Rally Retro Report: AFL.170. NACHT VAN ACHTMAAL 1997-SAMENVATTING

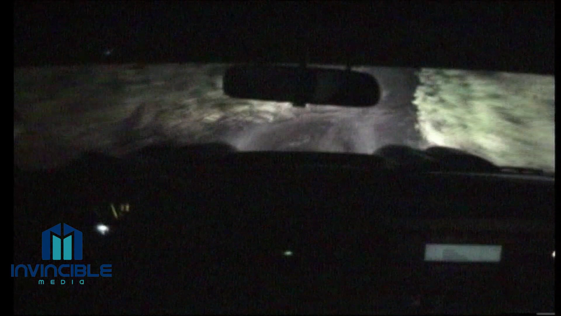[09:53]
40 links, 2 plus, 100. Rondhaaks links en lang rechts, 2 min. 100. Medium links. En dan Hans Stesie en Mark van der Brand. Als het donker wordt, en nog natter en nog gladder, zetten zij hun aanval in om bij de eerste drie te eindigen. En die aanval lukt, ondanks een kleine sortie, op een van de meest slechte onverharde paden van dit evenement.